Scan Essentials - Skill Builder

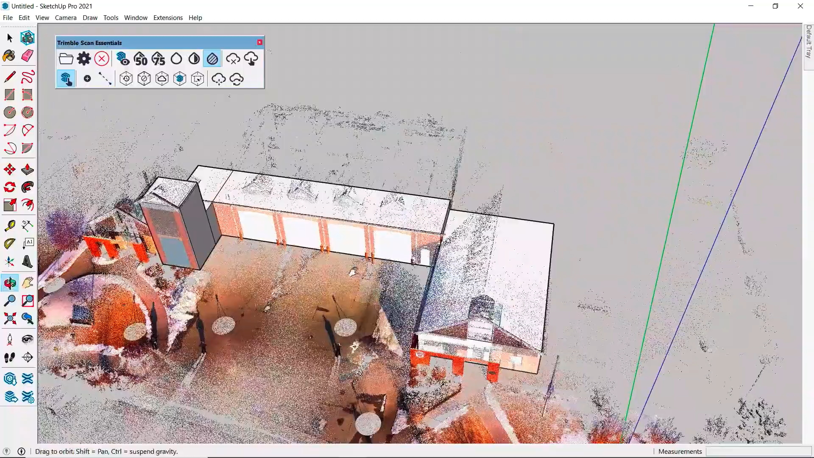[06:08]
Now let's zoom away from our model for a moment to show an important concept when using ScanEssentials.
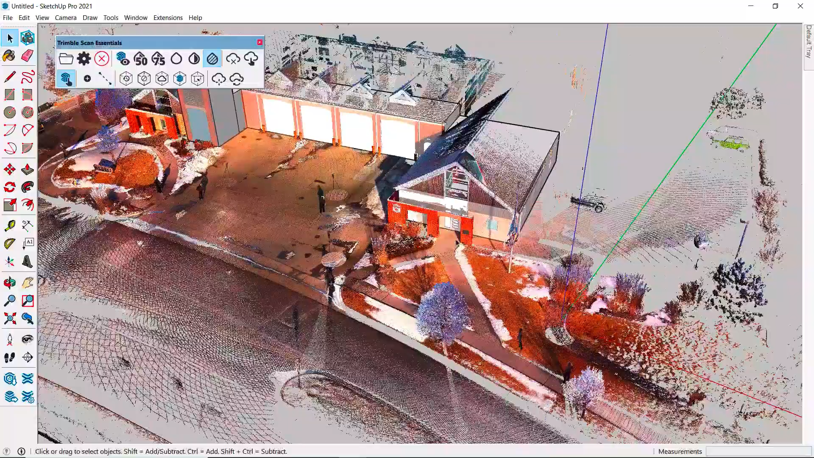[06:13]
The imported point cloud will have its own axis that
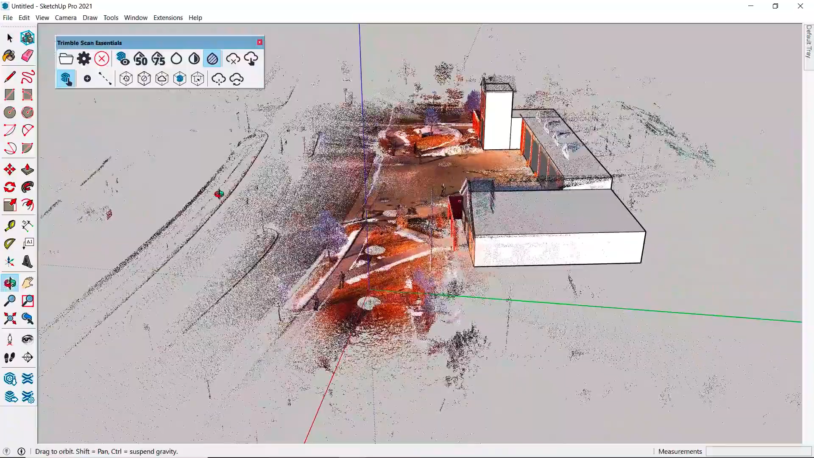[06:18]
will almost surely not line up with the building and geometry you are creating.
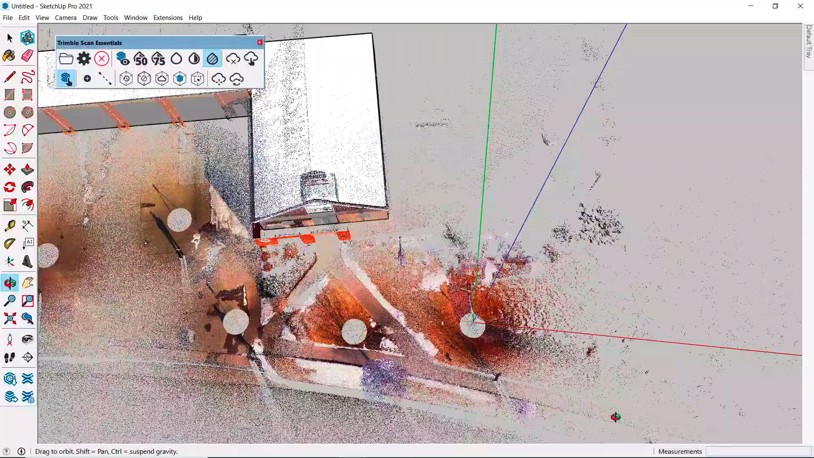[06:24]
For this reason, once you've established your first surface or box, it's a good idea to realign the model axis to your SketchUp geometry for ease of modeling.
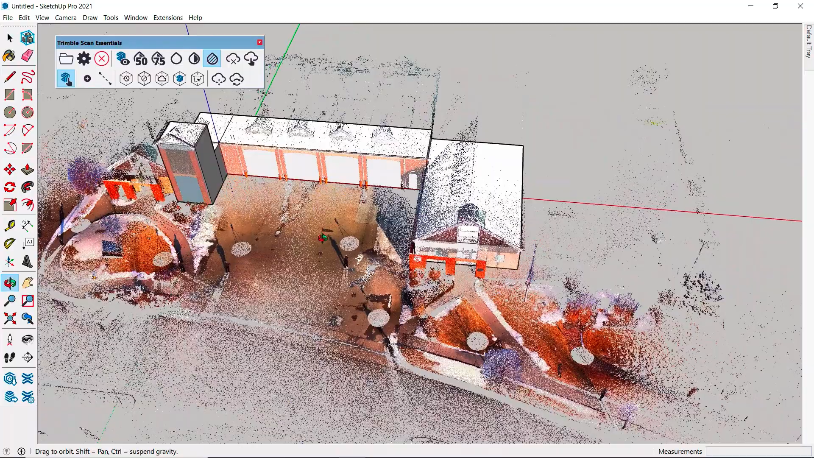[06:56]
That clipping box, though, is going to be based on the original cloud axis.
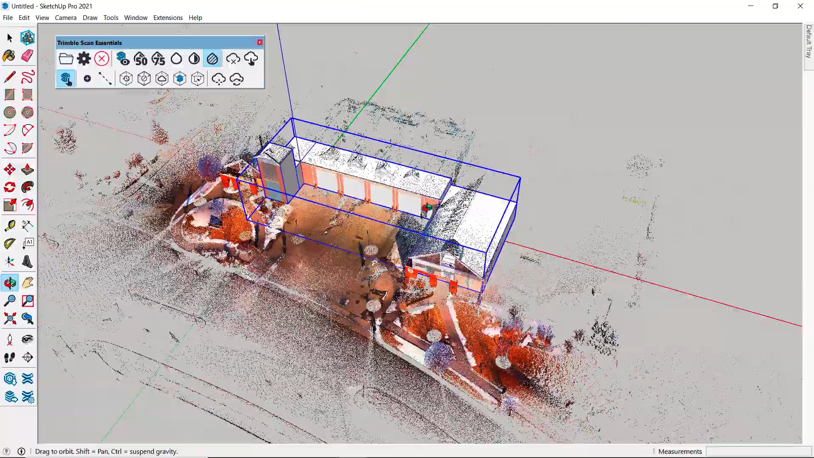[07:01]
I'm going to toggle the cloud off, draw a large box, roughly the size of the building we're creating, and because we change the axis to align with our SketchUp geometry,
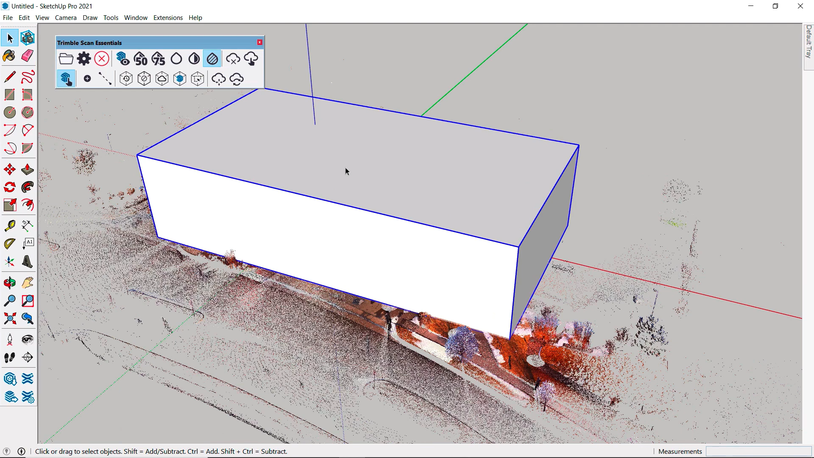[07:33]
Clipping the point cloud is a great way to refine the points you want to actually see and use.
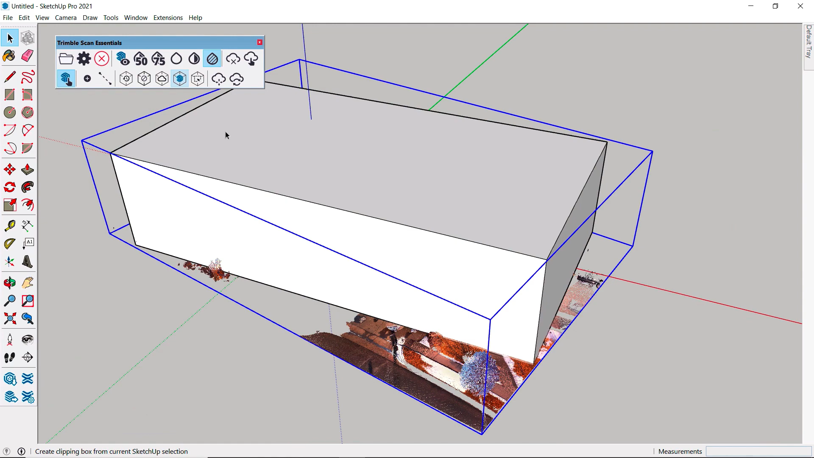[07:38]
Notice, however,
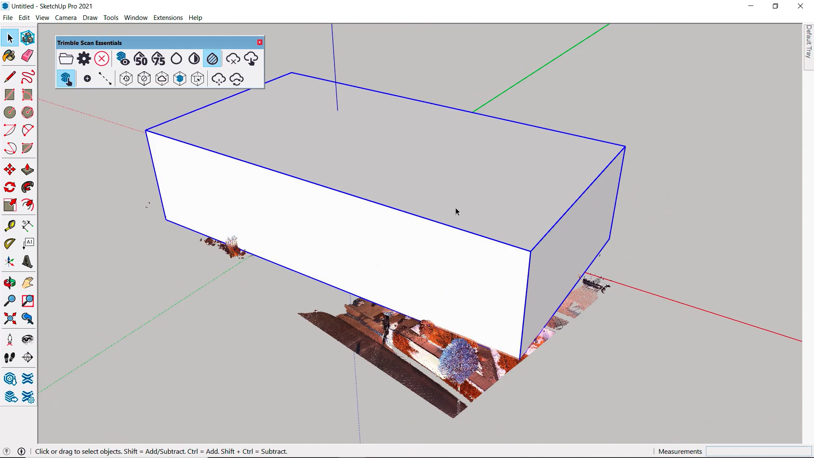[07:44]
the clipped points actually align with the original cloud axis, not the new axis we've chosen.
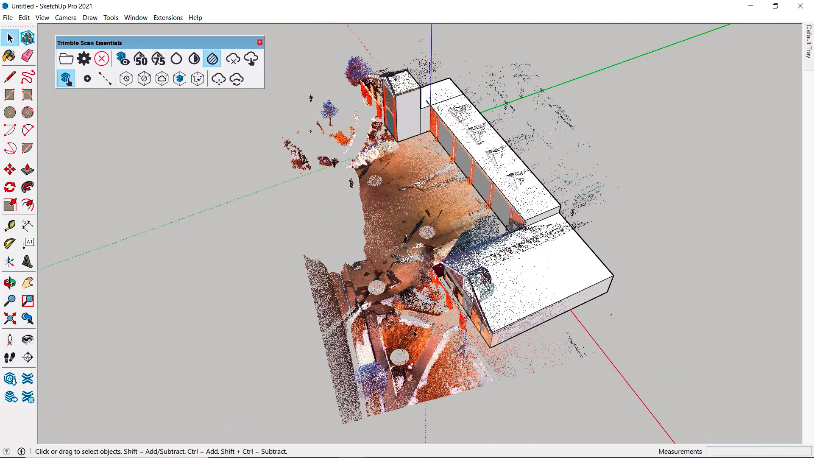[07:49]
It's still very useful, just something to keep in mind.
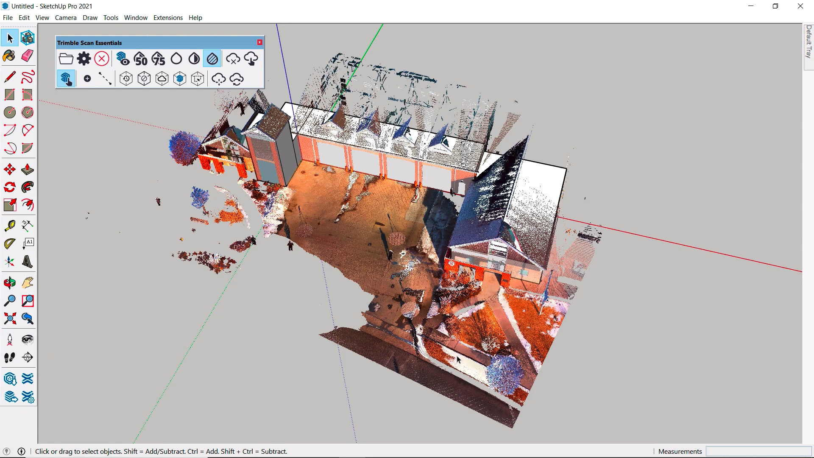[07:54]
Okay, we've worked through most of the toolbar. There are just two icons left for us.